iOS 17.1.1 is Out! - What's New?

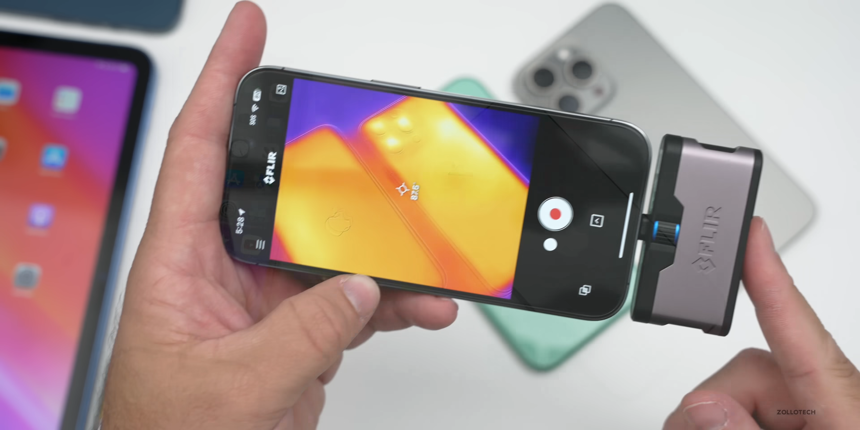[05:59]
thermal camera on the iphone 15 pro max we're at about 91.5 degrees fahrenheit and on the iphone 11 that's just been sitting here about the same 91.5 maybe a